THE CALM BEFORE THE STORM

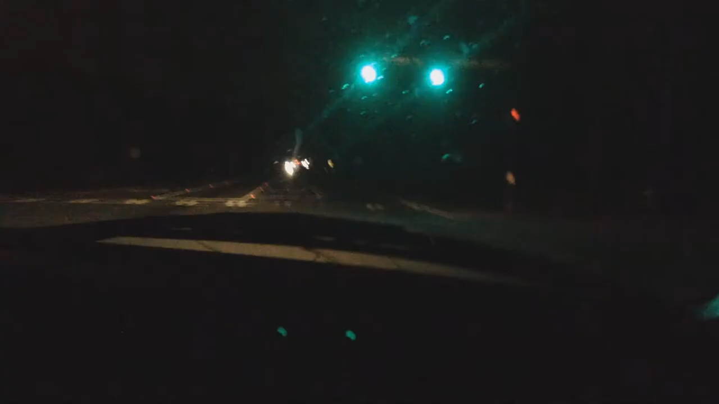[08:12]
There's, like, no one on the roads right now. This is honestly kind of insane. Like, you can't see because it's dark. There's, like, three or four cars. Yeah. It's typically a pretty busy street. This is, like, a busy road and there's no one here. This is wild, y'all. Hurricane is about 25 minutes away. Yeah. And I'm driving, so. Well, there's no one on the roads right now and you live, like, two minutes away from my house. So, I mean, it'll be fine. It's just the beginning signs of it.